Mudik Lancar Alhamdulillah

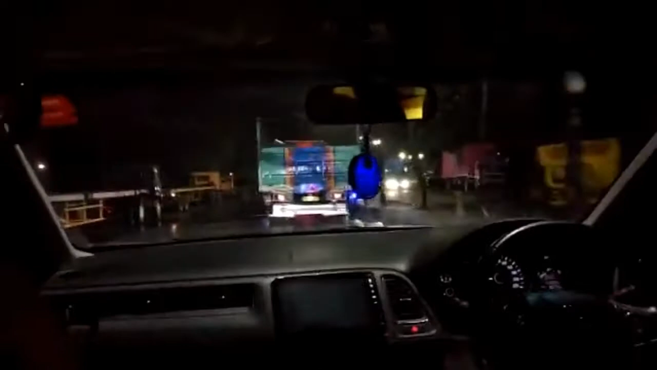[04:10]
Kondisi cuaca saat ini bekas hujan ya ini ya. Masih hujan nggak? Nggak ya. Udah nggak bekas hujan ini. Nanti hujan mengguyur. Jadi gitu. Tetap sehat teman-teman. Jadi udah ini aja sih. Udah galau ya di exit tol Kali Kangkung. Karena banyak petugas di situ. Takutnya kita diberhentiin disuruh balik.
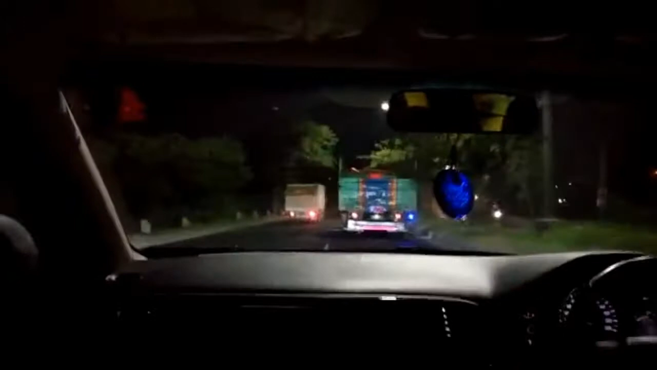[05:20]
Ada ya menuju ke Jawa Timur langsung ya. Jalur Pantura. Oh, Pantura. Iya, ini Pantura kan? Mm-mm. Ini Pantura. Nah, tolnya ya ke Pantura. Oh, nanti dibikin tol Pantura. Wih, luar biasa.
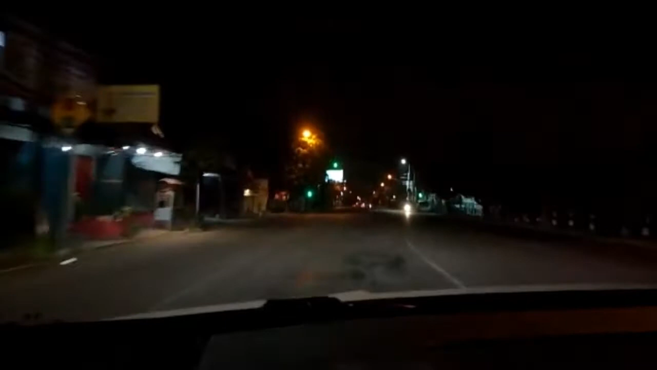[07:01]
Nah, ini iya, ini kondisi keadaan di Pati. Kudus ya? Kudus menuju Pati. Aman lancar. Agak sedikit sepi sih. Ya, ini udah subuh. Udah subuh, subuh-subuh orang pada sibuk sahur di rumah. Iya, di tempat makan di rumah. Tapi kalau sahur kayaknya di rumah ya.